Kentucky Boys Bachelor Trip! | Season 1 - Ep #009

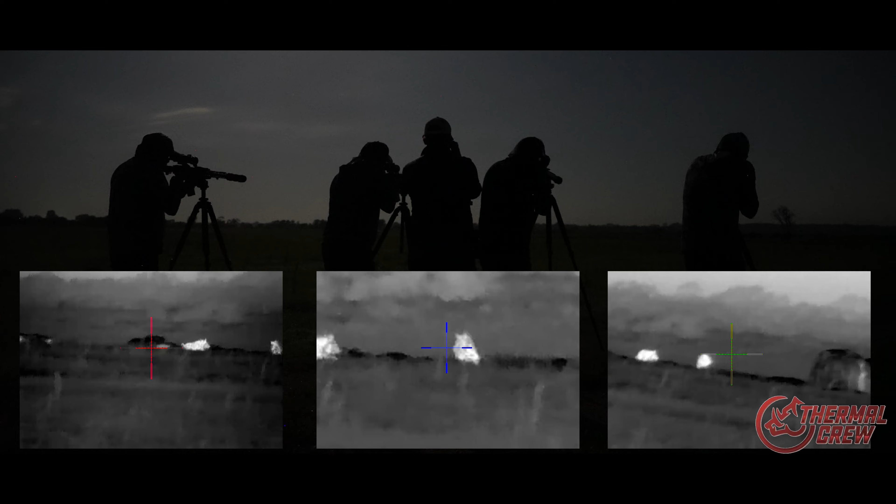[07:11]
he's running right in front of us
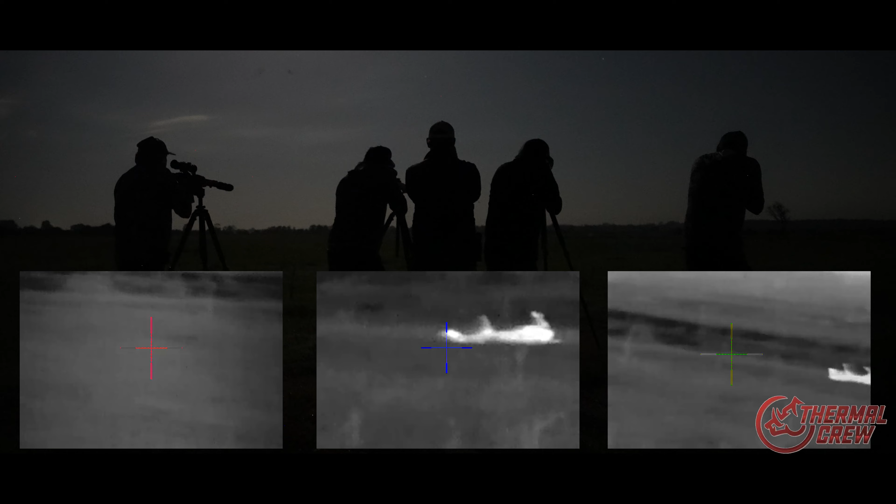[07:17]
oh good shot good shot the other one's running straight away see them they're straight away